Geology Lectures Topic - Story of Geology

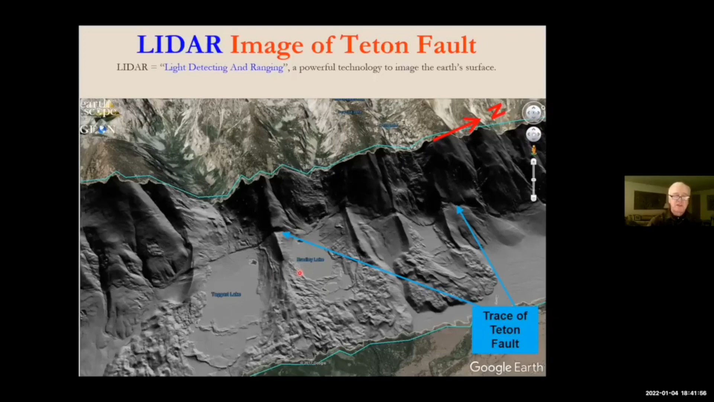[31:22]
John Heberger, Jr.: offset here in that marine so we know that there's been 100 feet of displacement roughly approximately on the Teton fault in the last 14 15,000 years. John Heberger, Jr.: It truly is a very significant fault system and it's one that definitely from a geologist perspective is still an active fault system so let's. John Heberger, Jr.: move on and talk about something else here that I haven't spent the time to talk about in past presentations.